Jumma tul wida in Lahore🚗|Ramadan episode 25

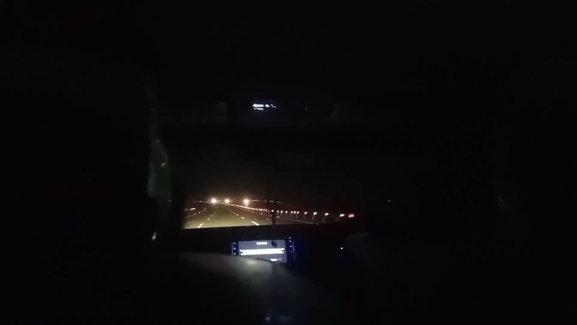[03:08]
सब सो गए थे और मैं सुकून से अंधेरी रात में रिंग रोड की सड़कें देखते हुए इंजॉय कर रही थी।